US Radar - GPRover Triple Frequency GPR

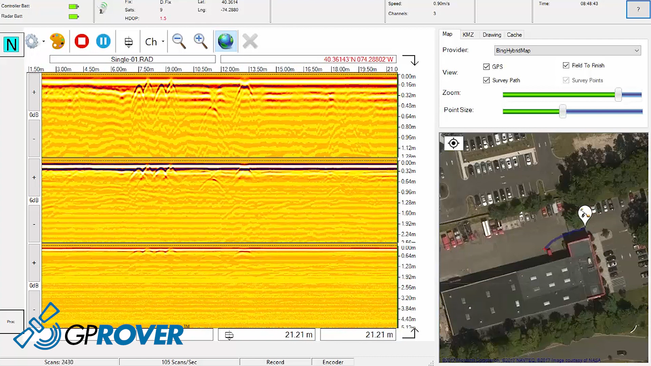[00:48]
The GP Rover features an extremely high-accuracy DGPS that achieves an astounding 5-centimeter or 2-inch accuracy.
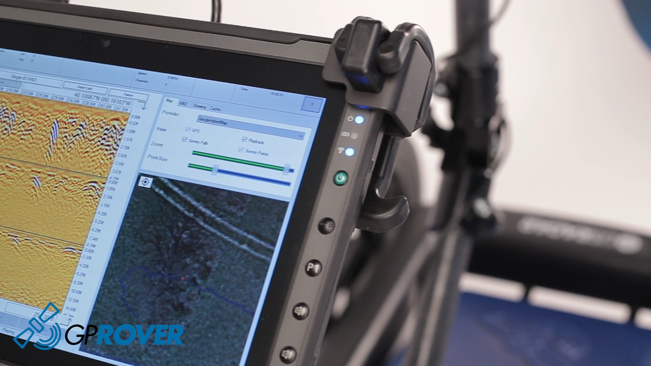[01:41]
The system interface features a GTEC tablet PC with a glare-resistant screen built to withstand even the toughest weather conditions.
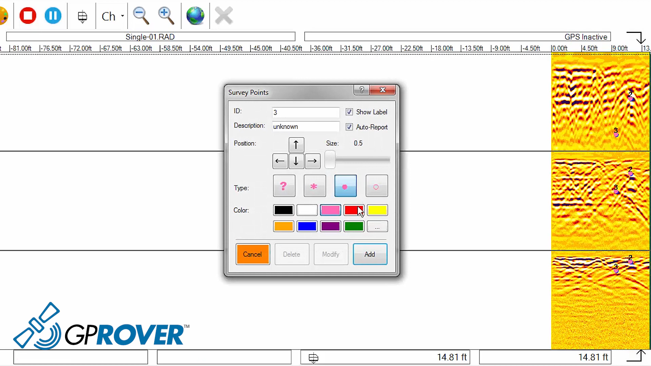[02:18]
It allows the user to automatically connect the mapped out points, drawing utilities right into the project file.
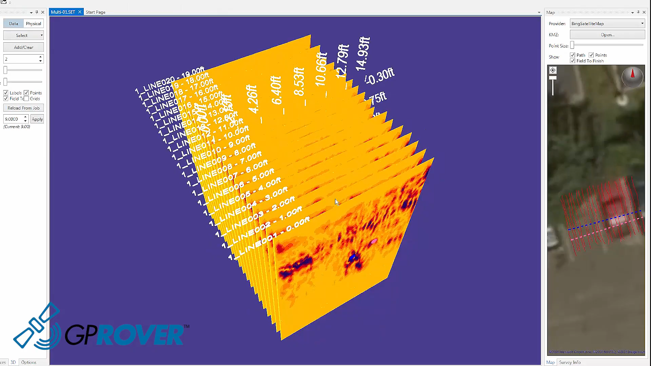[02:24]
Users can color code and annotate these mapped out points,